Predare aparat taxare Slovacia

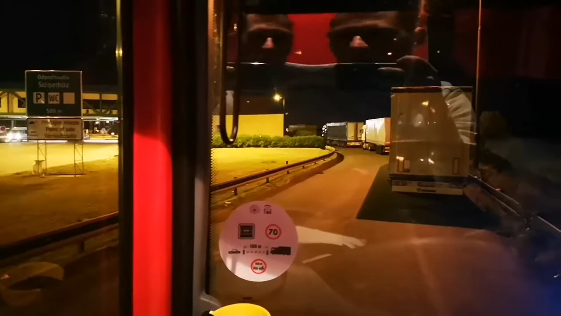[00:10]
bineînțeles, spre Vama Raica. Aparatul se predă, sunt terminal de camioane, după cum vedeți aici e Vama, la vreo 500 de metri, partea stângă, intrarea în Vama, unde o să avem indicator cu locul unde predăm aparatul. E un birou în dreapta, un pic mai ascuns. O să aveți imediat un video unde o să vedeți biroul respectiv unde se predă aparatul.
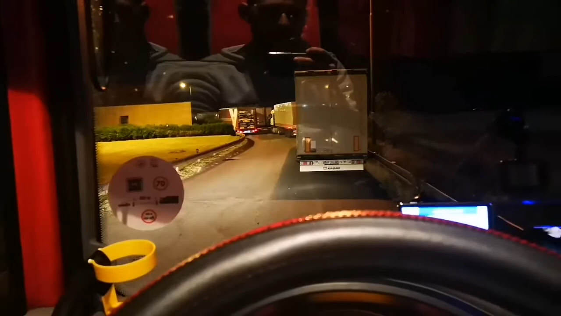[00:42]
În momentul de față nu se mai predă, nu mai primim avansul care l-am dat de 50 de euro la aparat, decât primim o foaie